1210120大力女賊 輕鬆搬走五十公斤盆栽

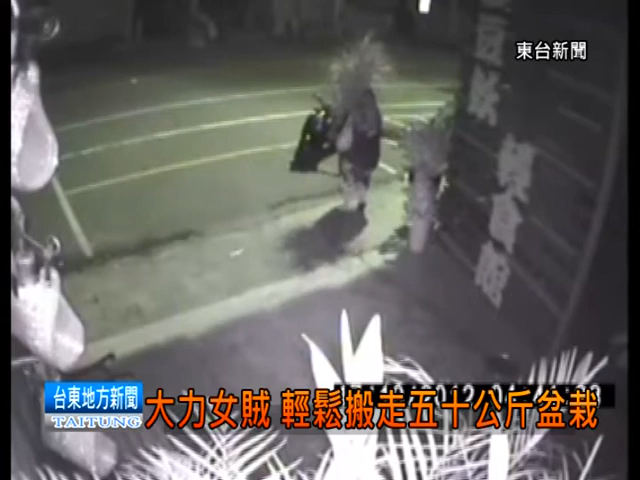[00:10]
扬长而去，让报案的店家看到监视器之后整个傻眼。 然后发现在凌晨差不多四点多的时候，就有一个小姐骑着摩托车来直接把她抬走了，然后动作很流畅，身材应该是蛮壮硕的。
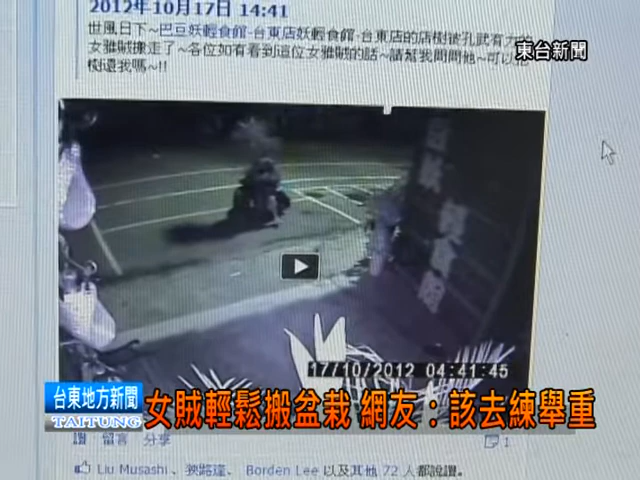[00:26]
网友看到这名力大无穷的女窃贼轻松搬走大盆栽的画面，也直呼太夸张了，真是女大力士。